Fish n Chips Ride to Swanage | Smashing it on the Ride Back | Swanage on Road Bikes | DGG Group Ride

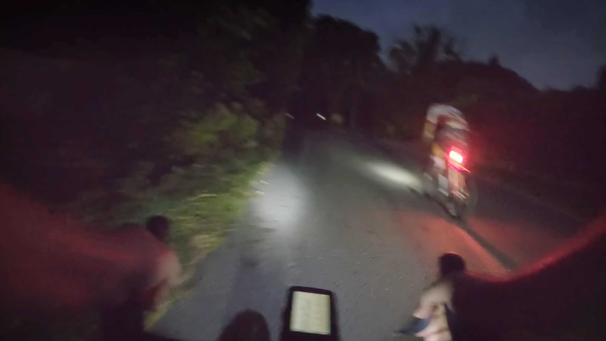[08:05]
I saw a light behind me, I thought it was you. Yeah, I didn't realise it wasn't you till you went past. No, I thought that would be the case.